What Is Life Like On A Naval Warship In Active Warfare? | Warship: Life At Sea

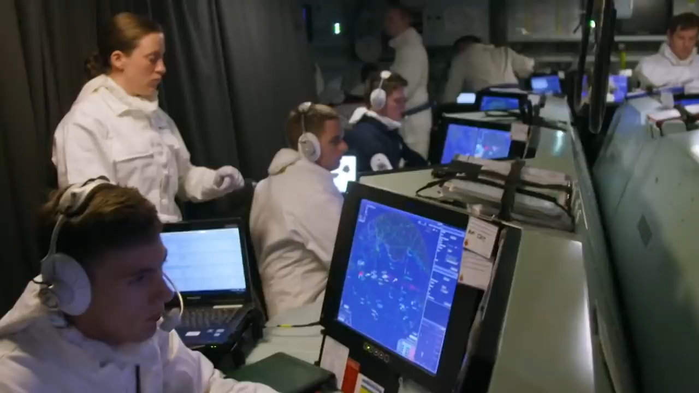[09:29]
1-0-9. As the Allied attack continues, Duncan's radar detects one of Russia's newest and most heavily armed warships,
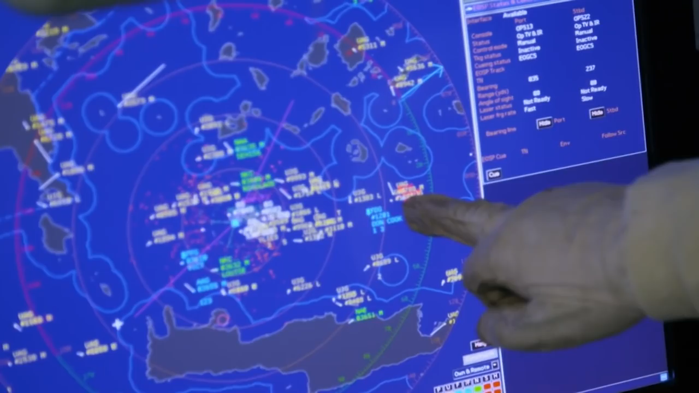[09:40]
the Admiral Essen.
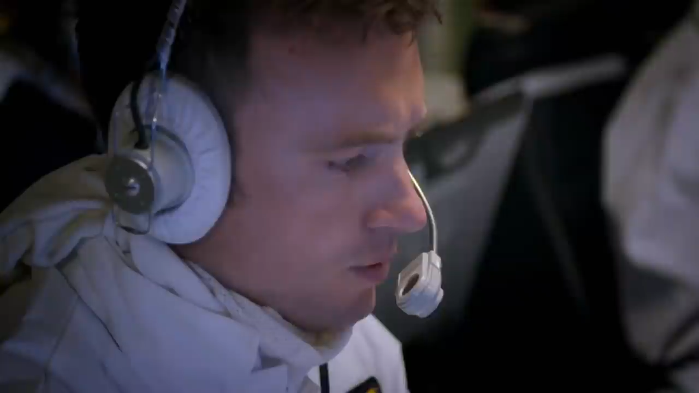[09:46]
Situation puts two Admiral Gogorovich class destroyers within the maximum engagement range.
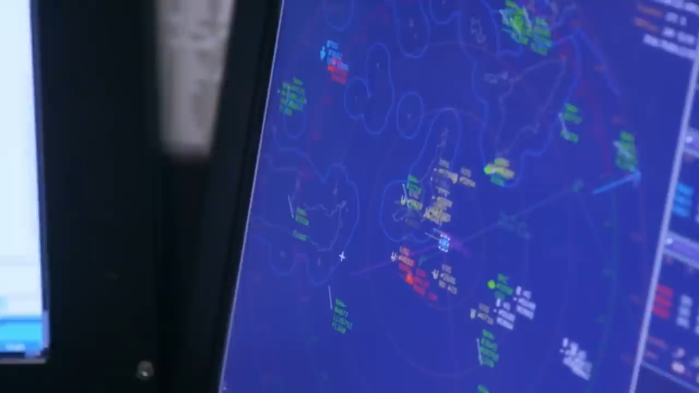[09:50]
Admiral Essen now 90 miles to the west.
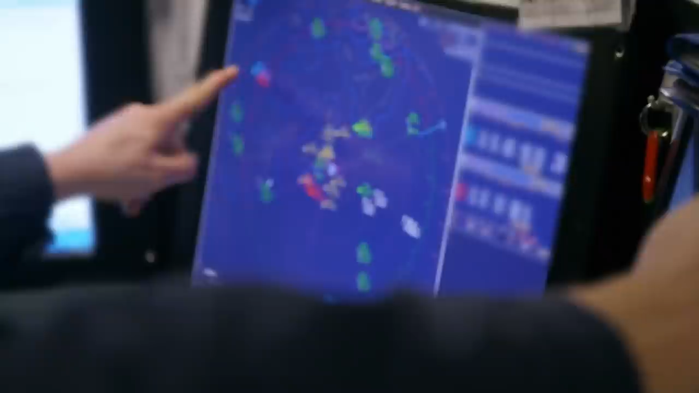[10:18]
The main concern for everyone is what will Russia do next? We're just waiting now to see what happens and see if anybody fires at us.
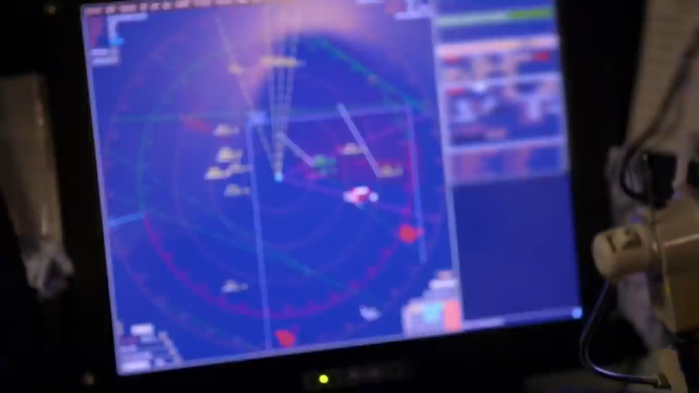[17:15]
Duncan's radar is picking up something new.
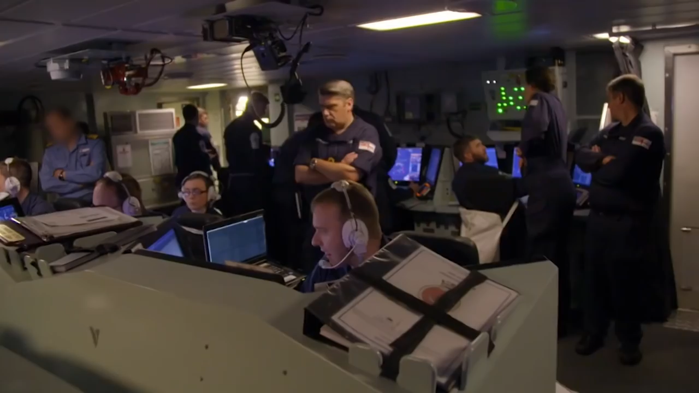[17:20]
Russia have launched an aircraft. Got a Helix airborne, that's from the Admiral Essen.
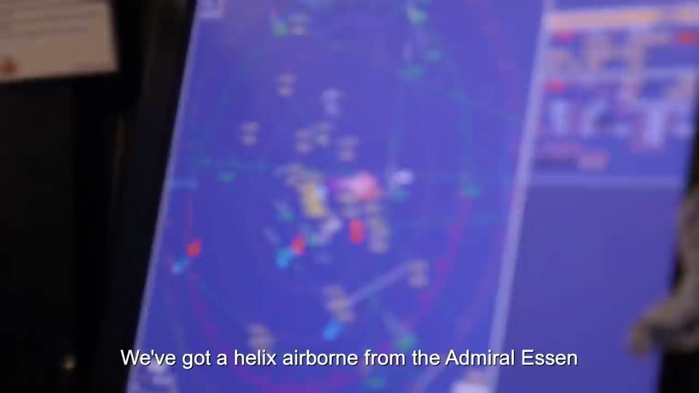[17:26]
East of our position at the moment at 24 nautical miles and tracking west.
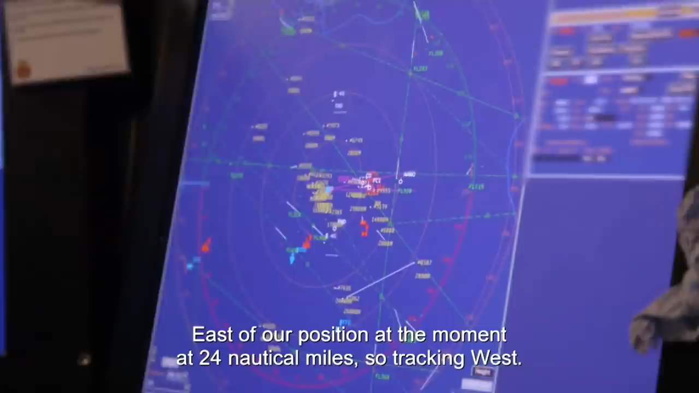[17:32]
An attack helicopter has taken off from one of Russia's warships.
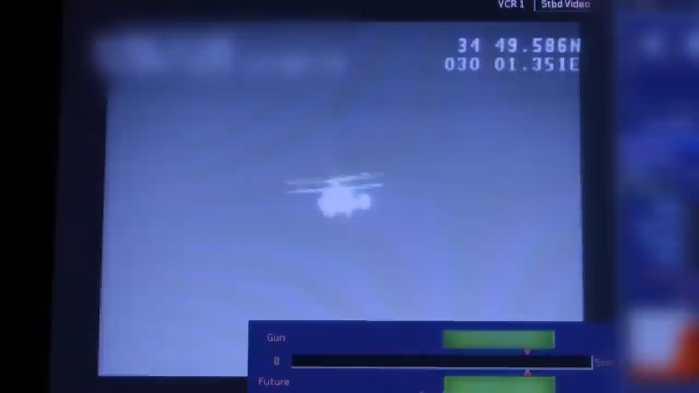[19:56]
Third SOFA, no response. Roger. Right, it's coming in for a close pass.